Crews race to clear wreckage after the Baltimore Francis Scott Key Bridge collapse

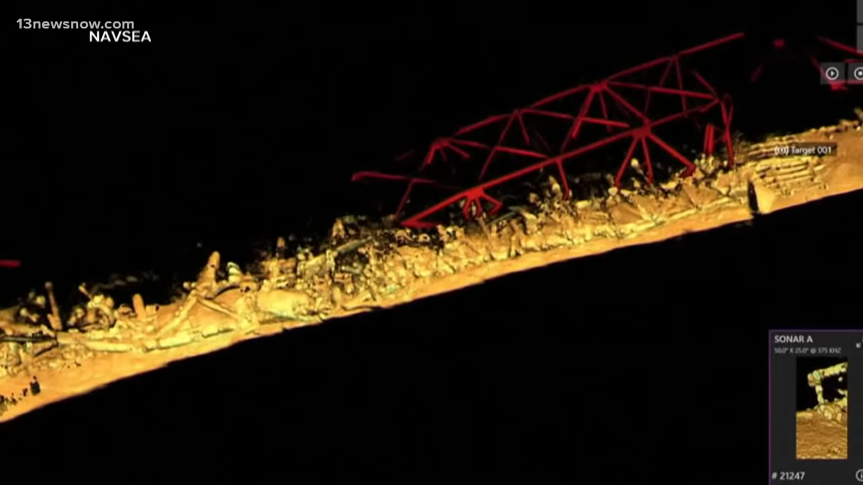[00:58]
with new 3D sonar images showing just how dangerous it really is for dive teams.
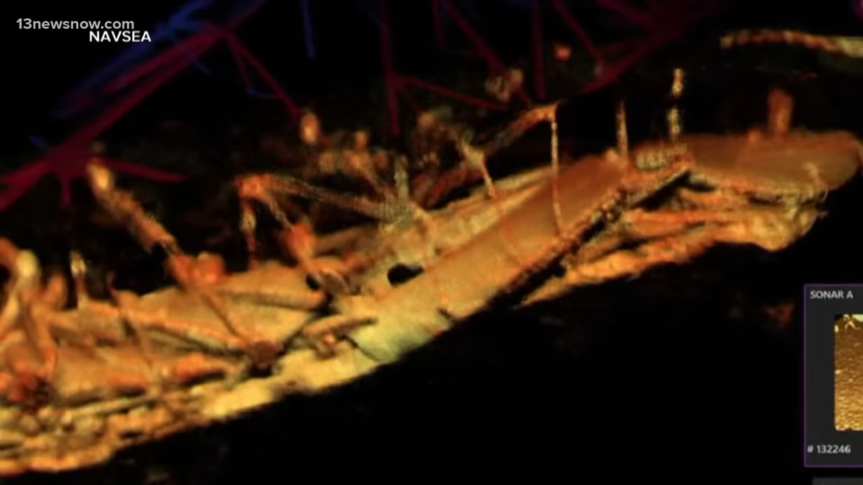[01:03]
The jagged steel trusses tangled and snarled. What you're seeing behind me, right, is what we are seeing above the water.